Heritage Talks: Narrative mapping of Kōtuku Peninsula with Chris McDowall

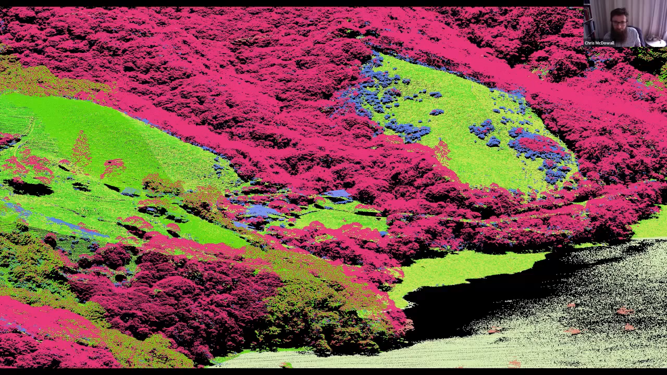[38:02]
which is the kind of like gorses and scrub, although there's also the buildings. And another image, this was a little bit later on, something else that I made looking across Fitzroy, just at raw LIDAR data. We're just looking at raw laser data, but shaded up. In this case, it's not classified by the type of vegetation it is. Instead, it's I was looking at the intensity of the light as it reflects back to the lens on the camera in the aeroplane that passes overhead. And you can see the boats in the harbour, which have a different kind of image signature to the water that they sit on, and the grass and the trees.
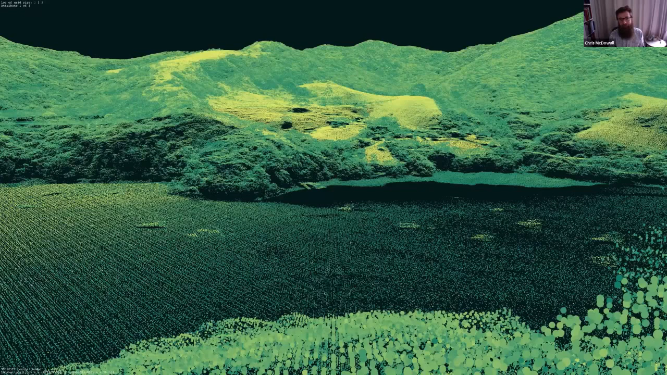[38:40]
But it's still, there's something here, but I still haven't reached it yet. And we talked though a lot about small things.